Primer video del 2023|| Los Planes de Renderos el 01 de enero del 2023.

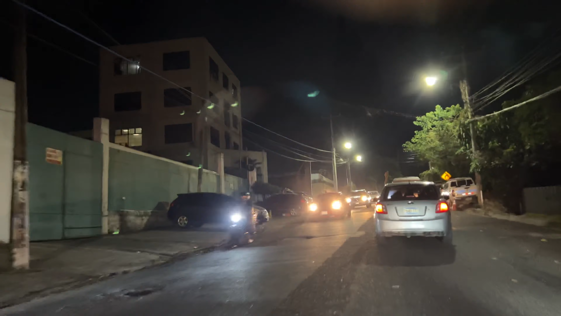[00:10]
Aquí subiendo los planes, pero con el tráfico de siempre.
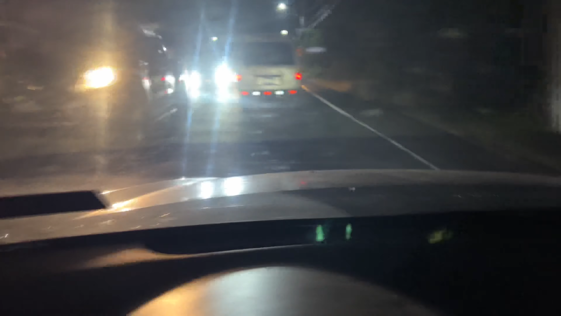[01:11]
Mirador, dice. Al mirador. Aquí está el desvío. Sí. 3 horas en el carro, 2 horas solo subiendo.